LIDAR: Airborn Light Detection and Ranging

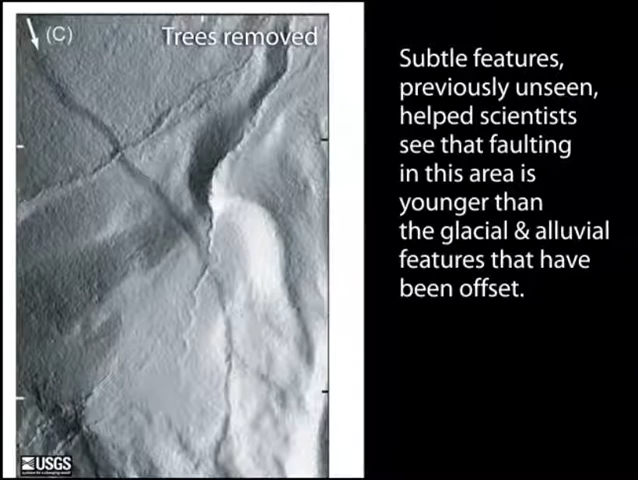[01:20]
Vegetation is removed using computer algorithm software that allows detection of subtle geomorphic features associated with active faulting that may have been previously undetected. Remember that before digital removal of the trees, this could not be seen.
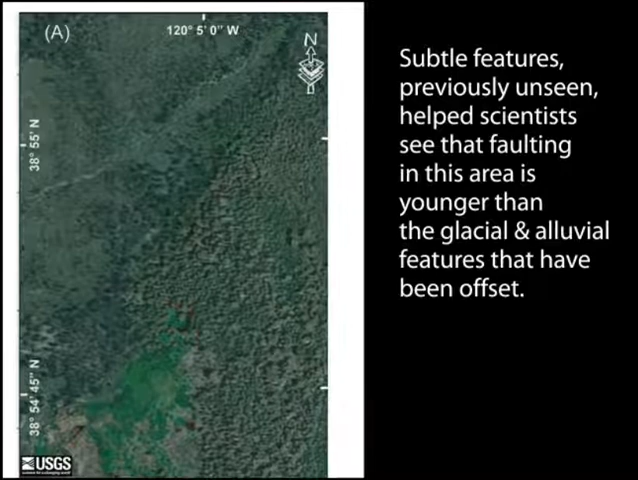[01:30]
In this case,
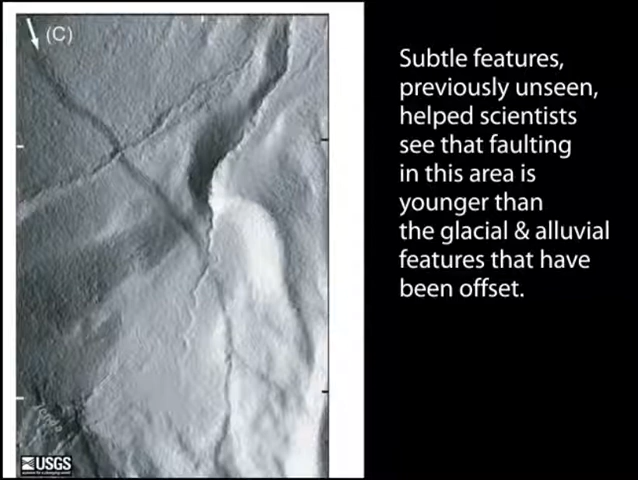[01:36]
scientists deduced that faulting is younger than the young glacial moraines and alluvial features that have been offset by the fault.
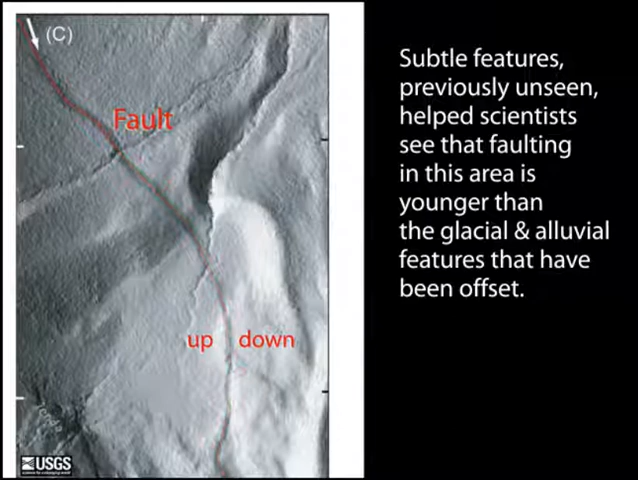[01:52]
they were able to determine that faults along this basin range front are potentially capable of generating earthquakes of moment magnitude 6.3 to 6.9 which represents a substantial seismic hazard to the region.